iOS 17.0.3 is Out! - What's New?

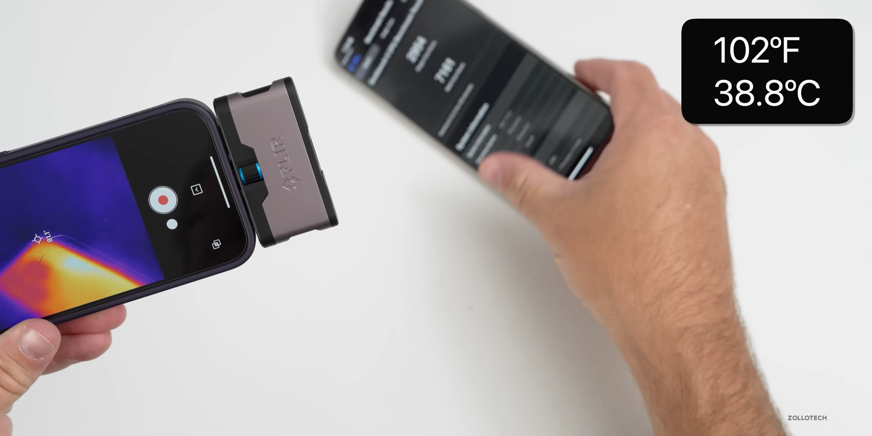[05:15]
hit 102 degrees and now i'll actually install the update as you can see here we have 17.0.2 let me get the update installed and then i'll test it in a minute and see what we have
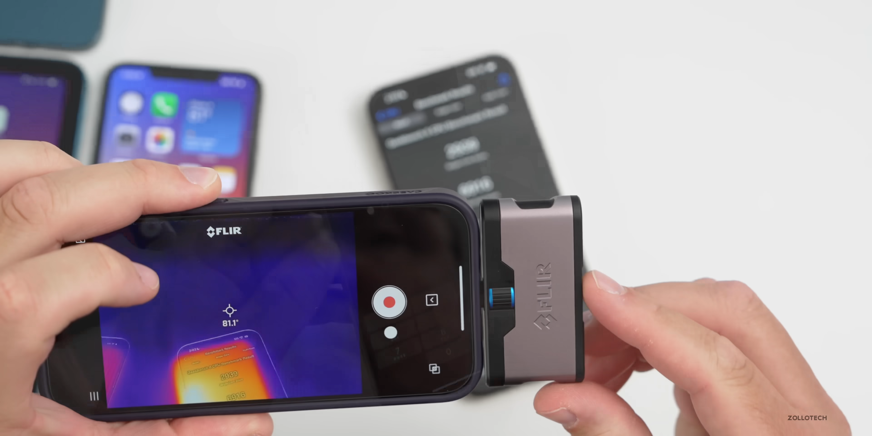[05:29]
now the benchmark completed let's take a look at the heat and it's 107 degrees fahrenheit after running it twice so it's a little bit hotter than it was last time it doesn't feel that warm but it's just something worth noting and 105 degrees fahrenheit on the back now keep in mind